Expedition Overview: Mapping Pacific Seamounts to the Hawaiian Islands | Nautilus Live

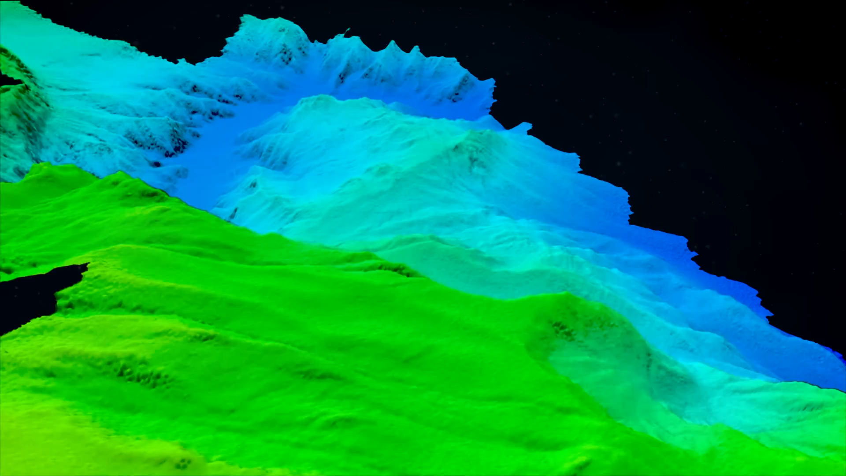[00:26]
And so you think about that and think, wow, I can barely see that far out either side of the ship.
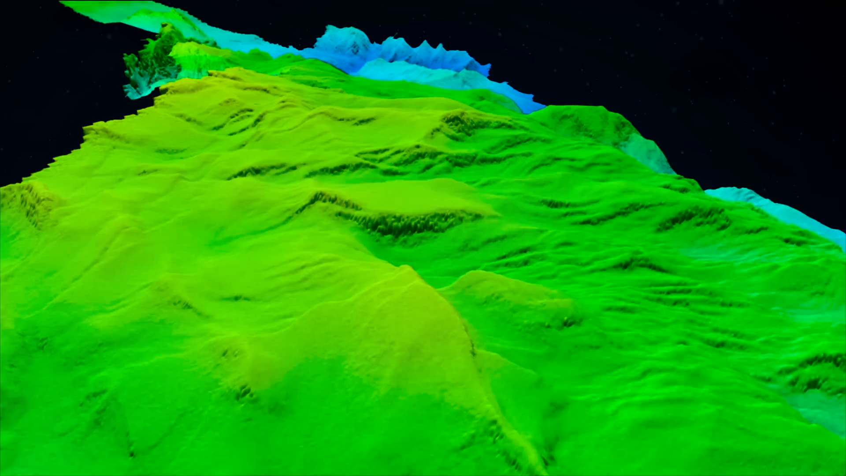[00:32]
And that's what we were mapping in just one swath as we went out.